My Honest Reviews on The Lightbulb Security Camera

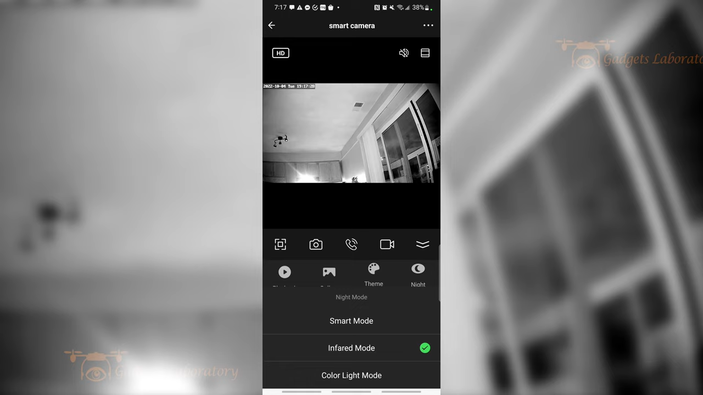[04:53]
mode or infrared mode. This is using infrared sensors that are built into the camera to see in the dark. It's night vision and it works really well. It's actually pretty clear and there's me in the shot again. Obviously I'm a little funky looking right now because there's a little bit of extra light that's coming in. So what I'm going to do, shut that light off so you guys can really see.
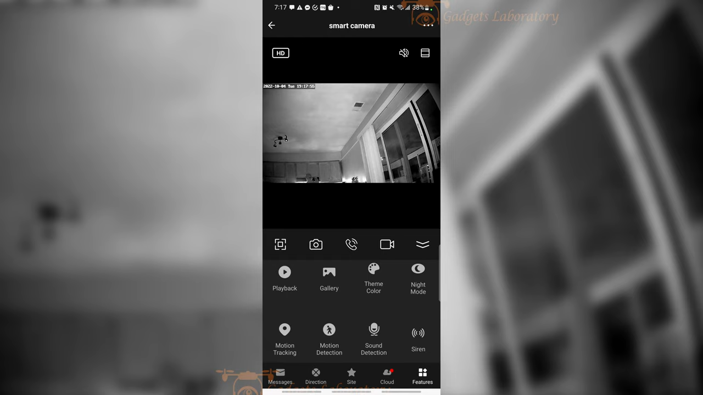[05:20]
Now it's real dark in here. Not much light is getting into this room at all.
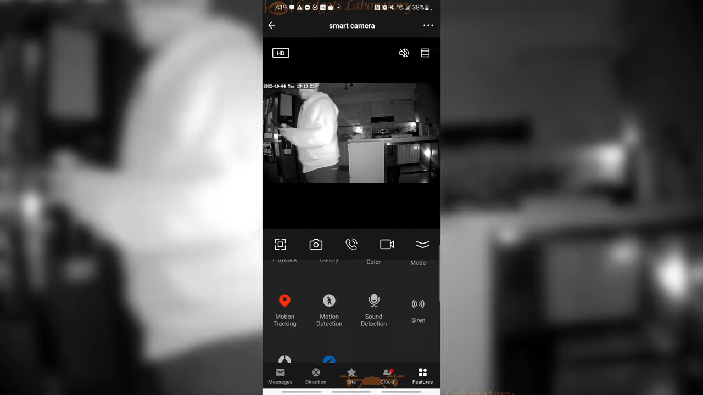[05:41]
Even if you take sudden steps, change directions, it does a really good job of keeping track of you.
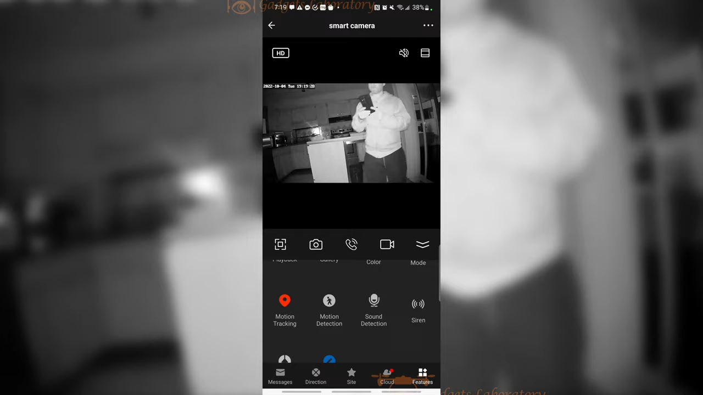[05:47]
Motion detection and sound detection are fairly straightforward.